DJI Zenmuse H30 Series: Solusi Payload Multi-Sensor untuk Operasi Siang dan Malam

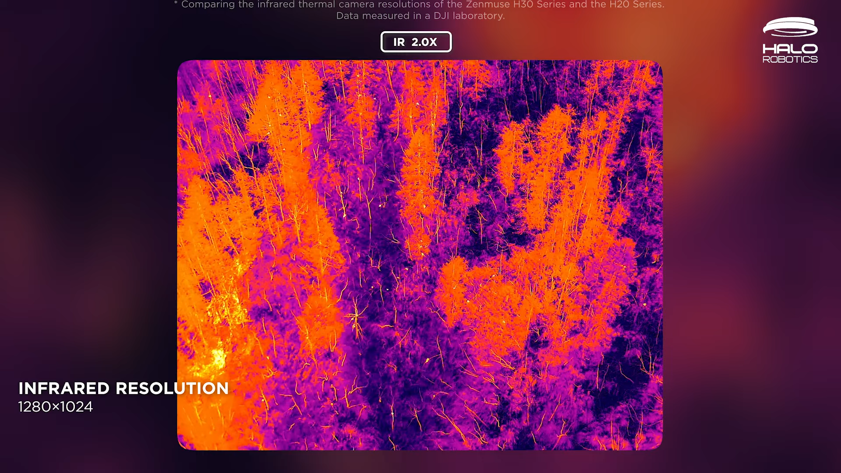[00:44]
dengan peningkatan 4 kali lipat lebih baik dari generasi sebelumnya.
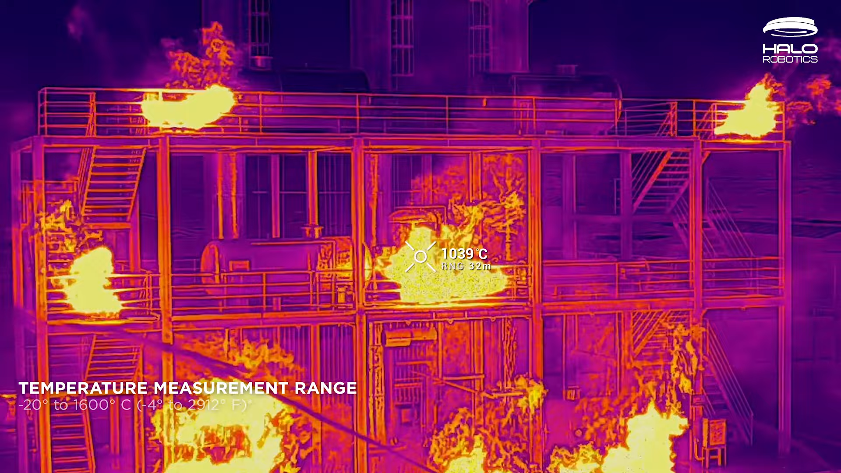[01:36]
On screen: spot 1039°C
Titik panas dapat diidentifikasi dengan cepat untuk meningkatkan efisiensi pemadaman kebakaran.
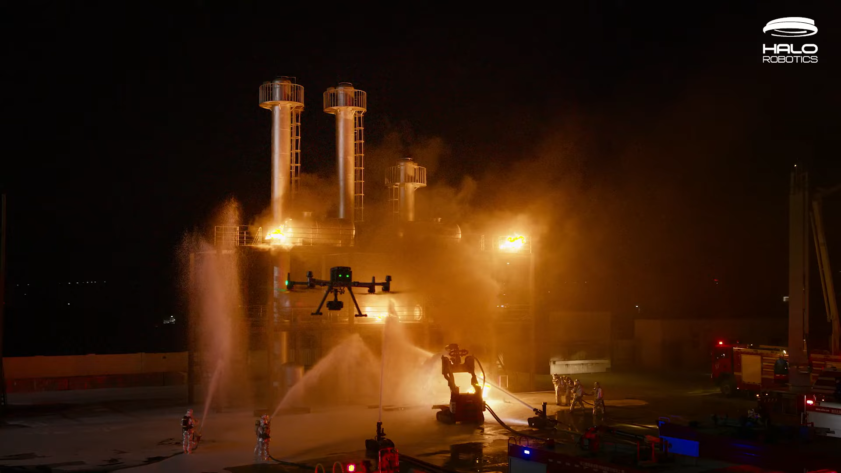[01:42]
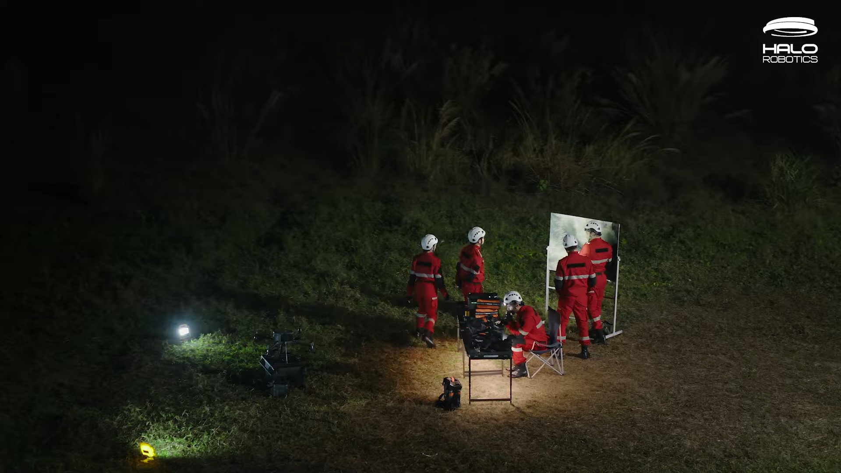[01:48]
Dalam operasi penyelamatan darurat, H30T memastikan informasi penting tidak
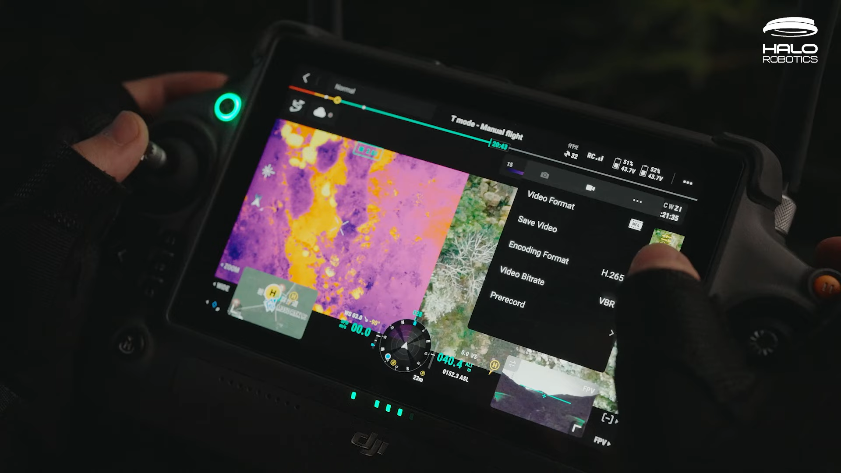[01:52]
hilang dengan fitur pre-recording hingga 30 detik.
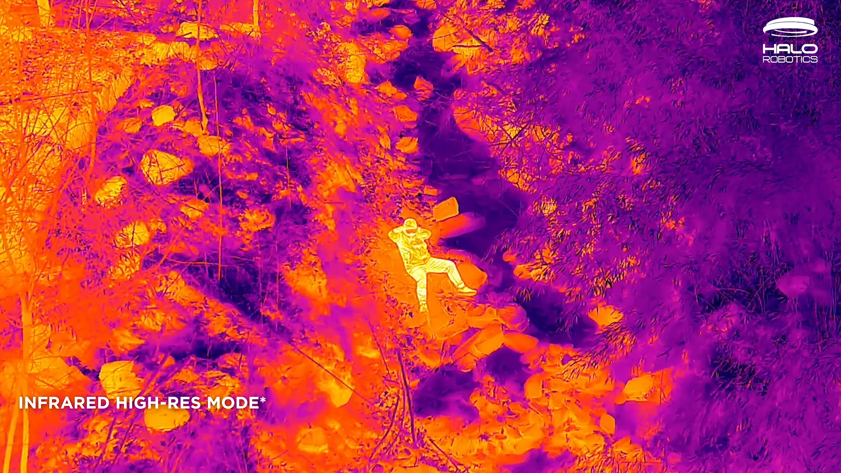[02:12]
membuat subjek dapat ditemukan dengan lebih cepat.